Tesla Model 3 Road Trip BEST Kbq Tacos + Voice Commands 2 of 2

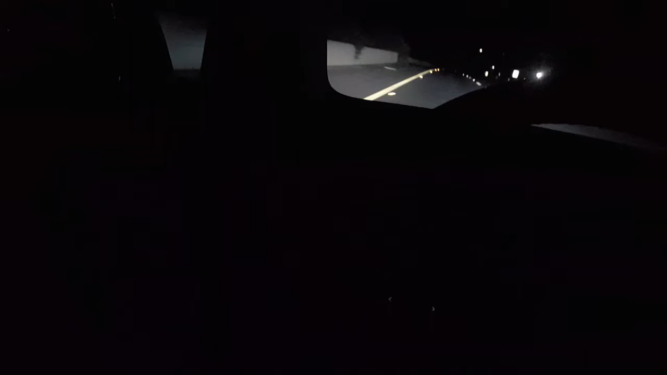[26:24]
flicker well you can't see me unfortunately it's far about that and you can see what's great about the tesla is you can see the side mirrors are like they're freaking awesome they have like this little coated thing here where it like coats so it doesn't reflect light too
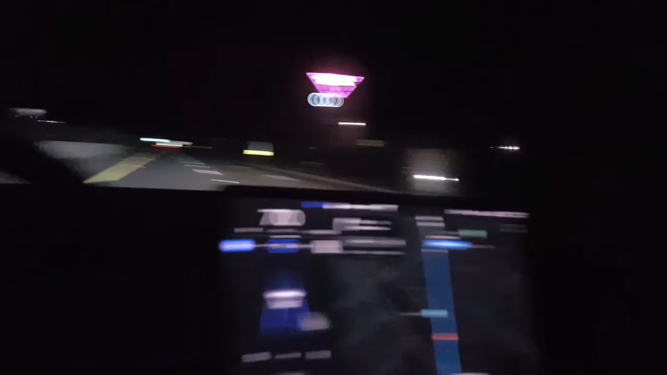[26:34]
bad so we're almost coming to her exit hurt in here so i'm gonna go ahead and get ready
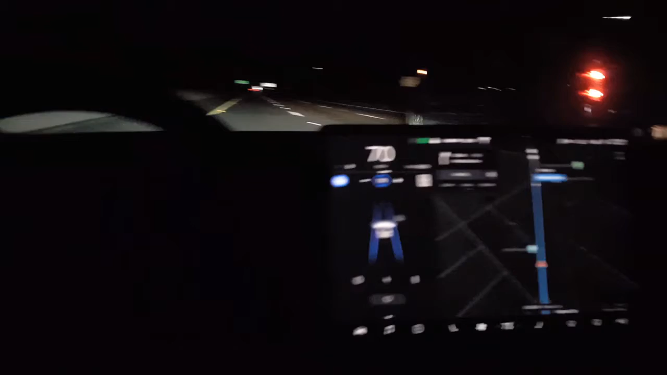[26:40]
and it should be preconditioning the battery for the super charging let me go and hit the thing here you can see here when it's not high beaming it's actually disabled like kind of like gray see there all right there we go this exit here we gotta get you can see here it's kind of disabled gray a little bit it's going to get resolution on that focus there see that that little a there stays now i can take the a off again i'll just flick
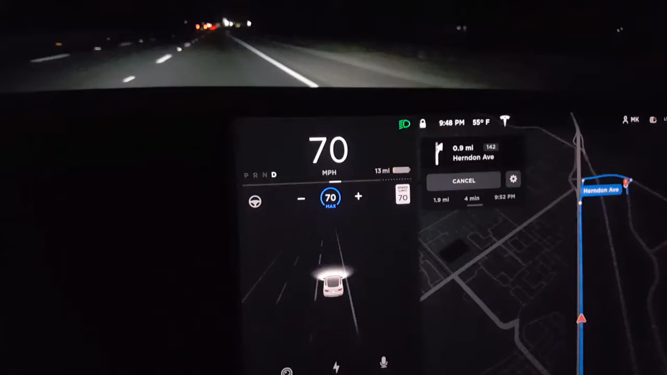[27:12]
this off here and then we'll do auto high beam anymore but i'll just go and set it for auto high beam you'll see that a come back right on like that one right there i was talking about
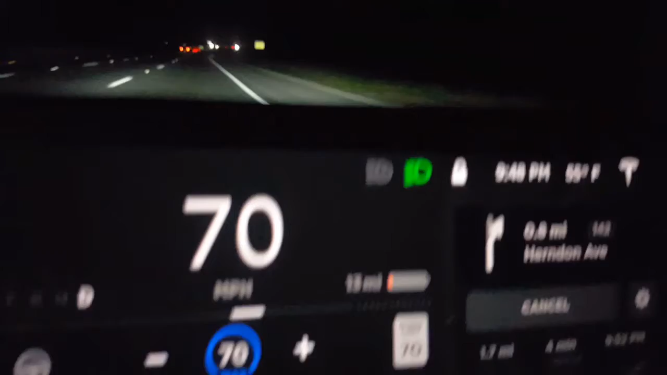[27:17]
yeah i was just going coasting 70 miles and you know what's funny is
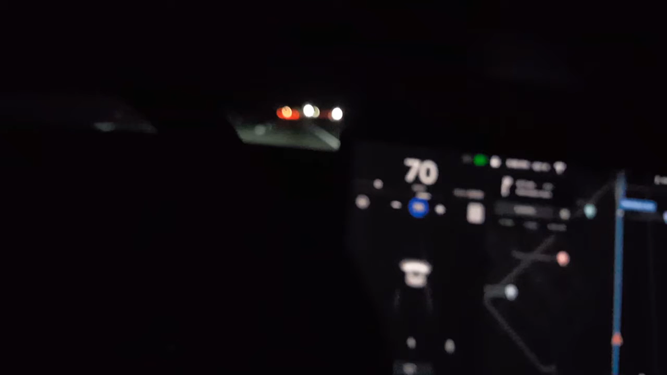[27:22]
um i actually had like almost 12 miles percent left uh battery but i had to jet a little bit because
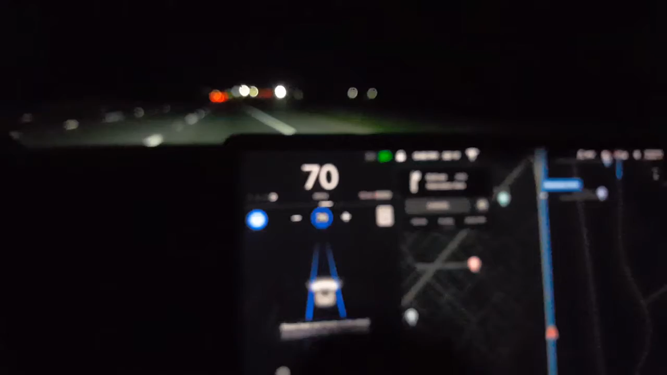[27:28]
there was like emerging traffic so i i pretty much floored it uh pretty much went up to 90
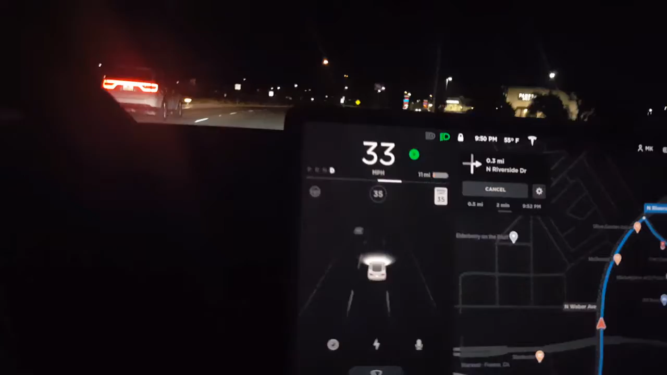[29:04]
you as far as having to manually do it it's just the system automatically understands it so pretty convenient uh we got here around 950 now we have less than 10 miles of of charge left so it's getting close but that's okay um because this is free so it's kind of nice to be able fill it up here now tesla
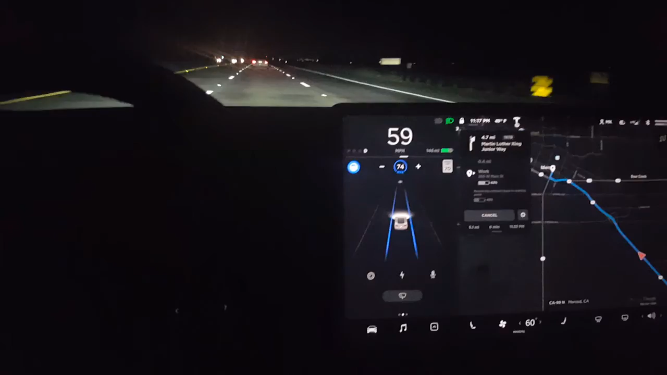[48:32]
Kept on its own lane and everything. So it's very cold now.